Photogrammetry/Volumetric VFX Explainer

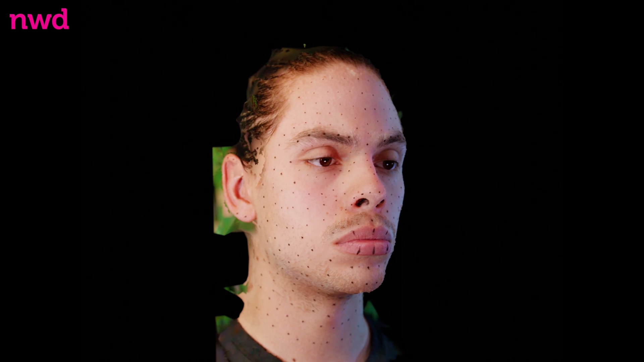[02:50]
An incredible process that allows us to scan objects
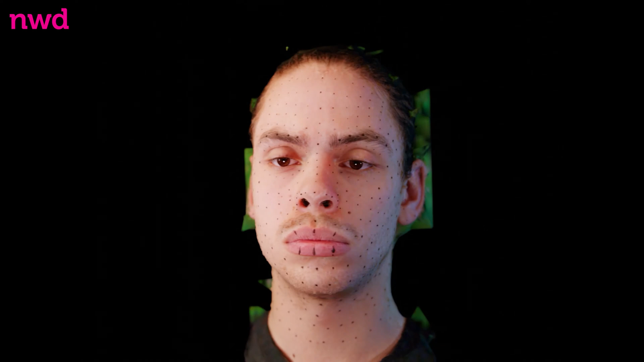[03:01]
and transfer those scans directly into a virtual environment. This technique is often used by architectural and geological surveyors to capture an accurate model of, say,
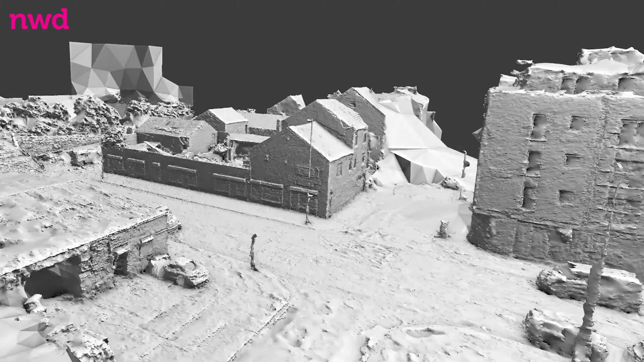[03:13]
a new building development or an eroding hillside, but can in fact be done by anyone at home with a camera. The concept is very simple.
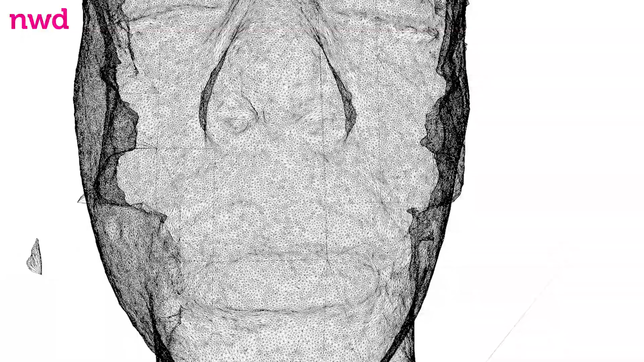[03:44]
they can be connected just like a join the dots puzzle and the
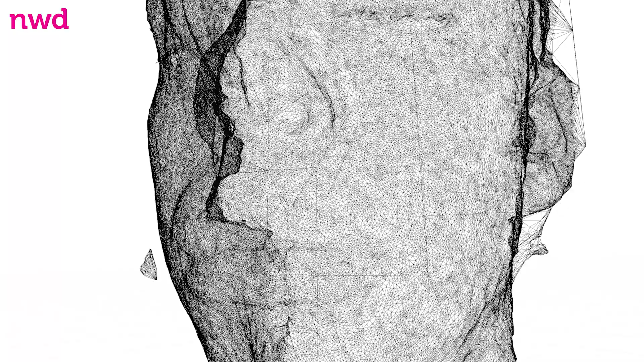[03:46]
resulting triangle mesh is then filled in to create an accurate representation of the original object.
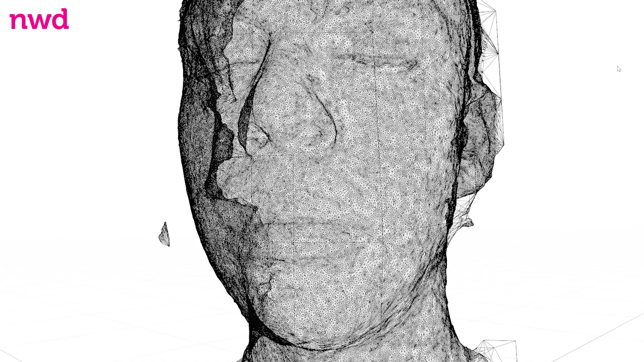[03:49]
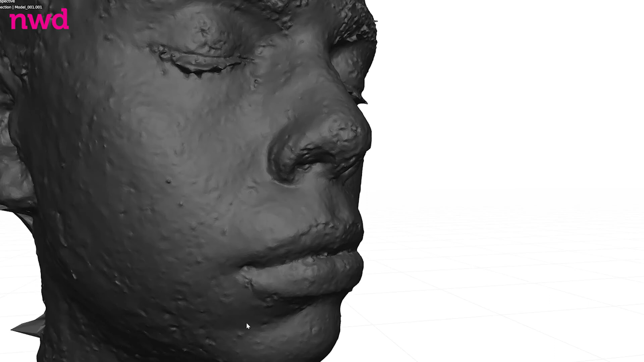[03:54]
We're using this technique as we speak downstairs in our office to study
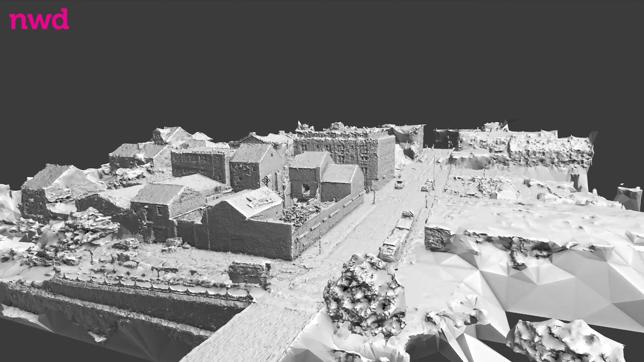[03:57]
the structure of the building that we just bought so we can turn it into our new studio.
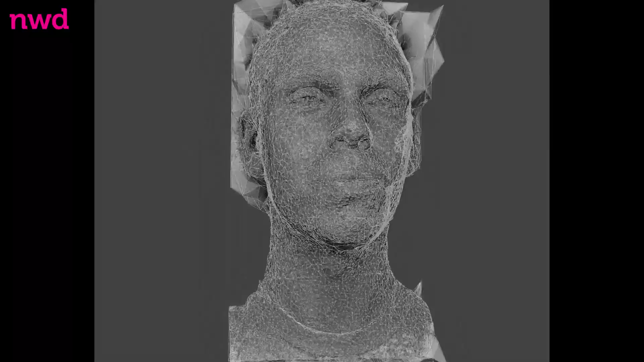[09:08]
The model is scanned, meshed, consistently reconstructed frame by frame.